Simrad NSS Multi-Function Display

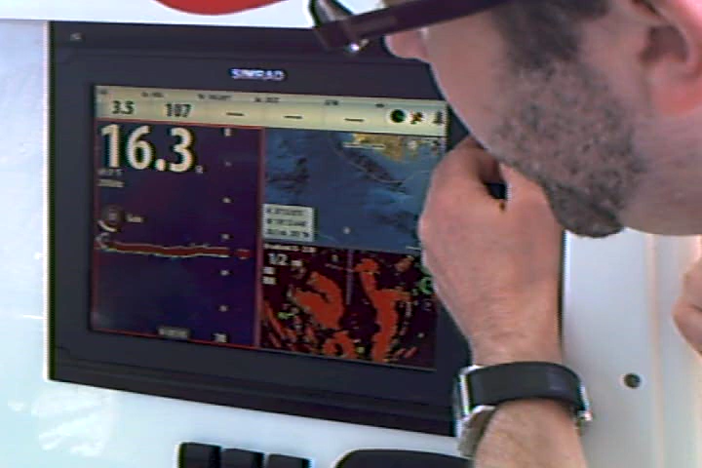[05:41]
You can see there your gain pops up instantly. Click it once. Get into your color adjustments. Same thing on radar. I touch this knob. Oh, right now it's in auto. Hang on. I touch that knob. Now I've got gain control. Here's sea clutter. And again, I can click and hold to switch between manual, offshore, and harbor. And now I can adjust my sea clutter.